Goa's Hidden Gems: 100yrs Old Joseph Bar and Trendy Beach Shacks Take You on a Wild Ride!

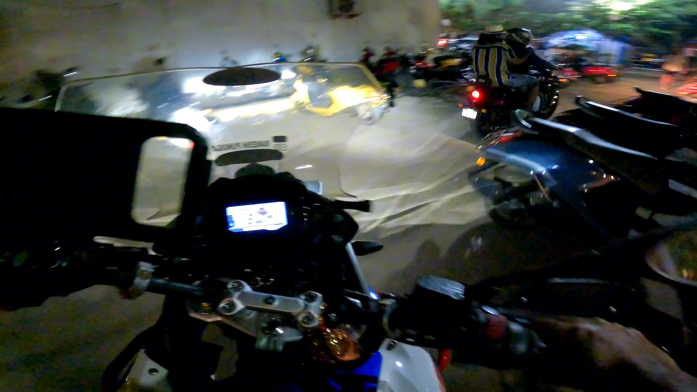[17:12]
సో నెక్స్ట్ అలా ఇన్నే చాలాసేపు అయింది కదా ఇదే బీచ్, సేమ్ బీచ్ బోర్ కొడుతుంది అని చెప్పేసి.
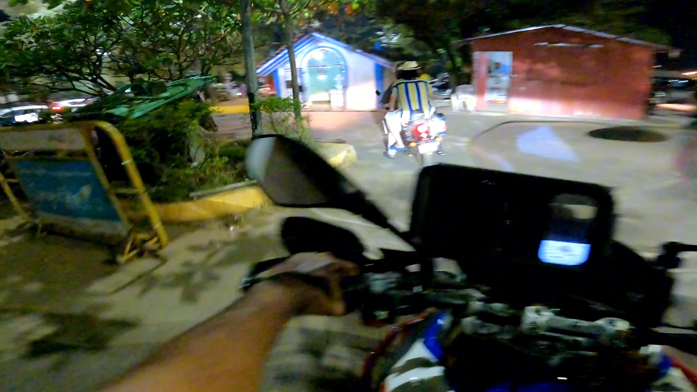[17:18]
నెక్స్ట్ అట్లా ఇంకో బీచ్ దగ్గరికి వెళ్ళి ఆడ ఒకళ్ళు చిల్ వా.
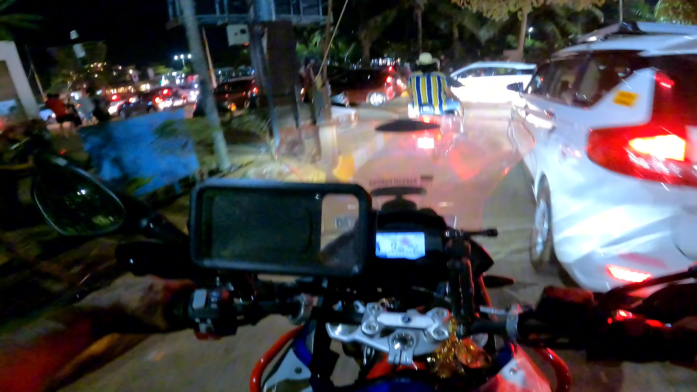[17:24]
అరే ఇదంతా ట్రాఫిక్ జామ్ చూడరా, ఇదే చూడు. సో నెక్స్ట్ కలంగూడ్ దగ్గరకన్నా వెళ్దాం.
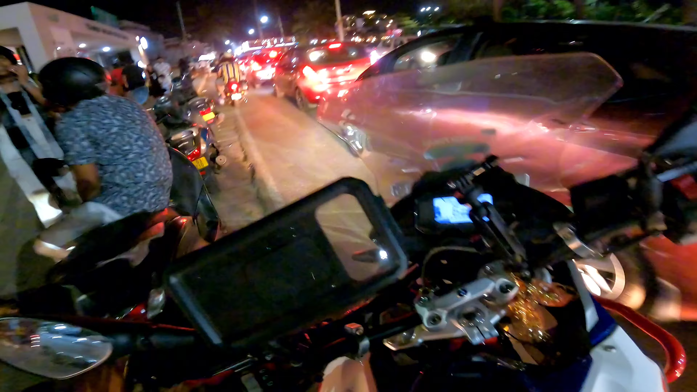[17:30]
కలంగూడ్ ఫుల్ క్రౌడెడ్, బట్ స్టిల్ మనం లోపలికి వెళ్ళకుండా అంటే నియర్ బై ఏదైనా షాక్స్లో కూర్చున్నామని చూస్తున్నాము.
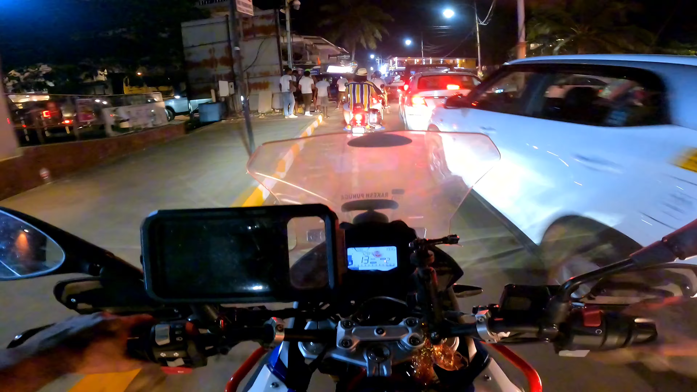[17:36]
కిరణ్ సిను, కిరణ్ సిను గారు మ్యాప్ పెట్టమని పెట్టిన అయితే లెఫ్ట్ కొట్టేష్.
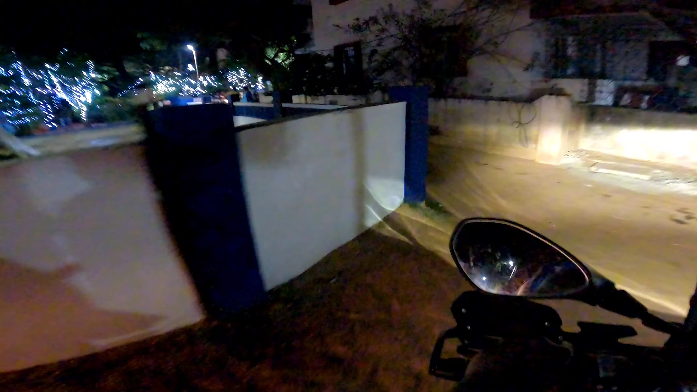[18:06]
అరే ఉందారా ఇక్కడ?
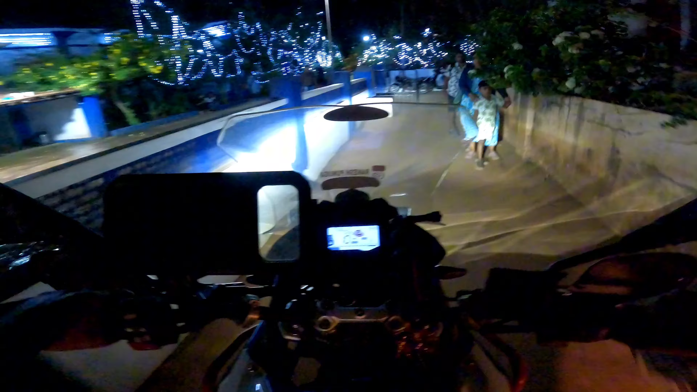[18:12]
ఓహో, ఏదో చిన్న గల్లీ గల్లీ లెక్కించే వస్తున్నాం రా మనం.